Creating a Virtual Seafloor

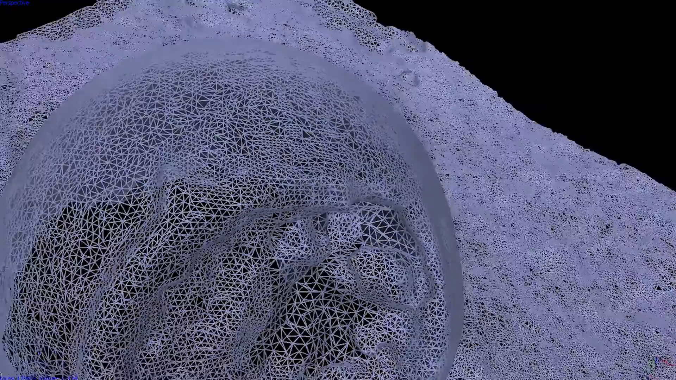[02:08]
And that gives us a centimeter or better resolution,
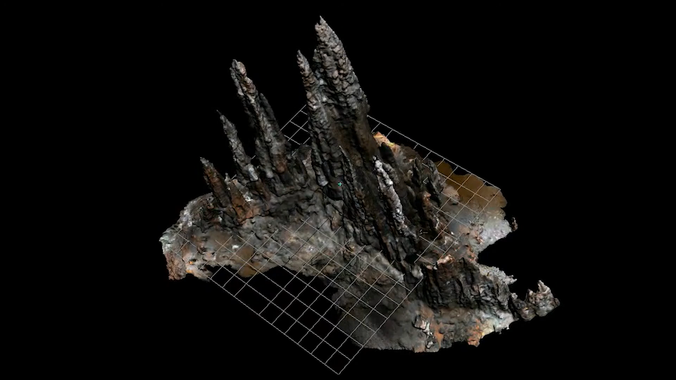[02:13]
high fidelity model, not a map, not a mosaic,
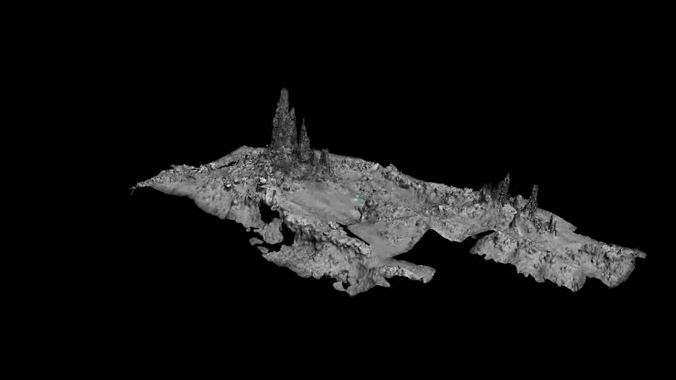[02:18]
but an actual 3D model of the seafloor that we can then work with, evaluate and explore.